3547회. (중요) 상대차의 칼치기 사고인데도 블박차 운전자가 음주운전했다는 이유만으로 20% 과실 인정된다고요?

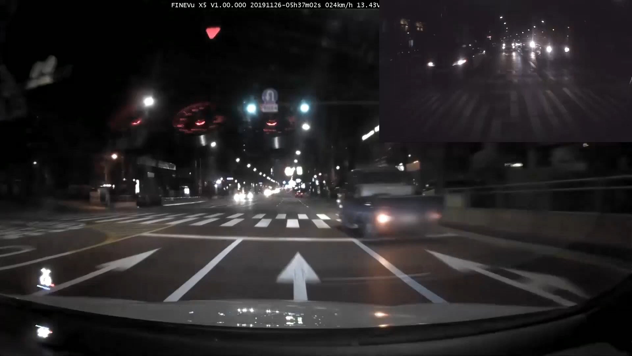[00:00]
블박차 정상적으로 잘 가고 있는데요. 저 앞에 신호등이... 아, 황색으로 바뀌었네요. 속도 줄여서 멈추려고 하는 빨간색으로 바뀌었어요. 오... 이런, 이런, 이런. 아니, 저 차 거기를 왜 들어오나요? 아하, 다시. 여기서요. 이렇게 들어왔어요. 저 차 처음에 어디서 왔죠? 매차로에서 오늘 살펴보겠습니다. 내 뒤에 오던 차네요, 내 뒤에.
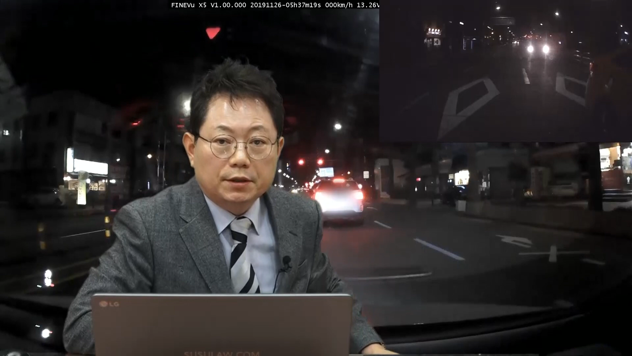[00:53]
내 뒤에 오던 차가 나를 오른쪽으로 추월했어요. 내 앞으로, 이게 추월이에요. 내 뒤에 오던 차가 이렇게 해서, 이렇게 해서, 이렇게 해서. 이게 이거, 이거. ㄷ자로 들어가는 거예요. 이게 추월입니다. 추월은 이쪽으로 가면 안 되죠. 왼쪽으로 추월하죠. 추월 방법 위반이에요. 저 사람 블박차 정상 다쳤으면 12대 예외 사유. 추월 못하는 장소에서 추월하다 사고 났을 때.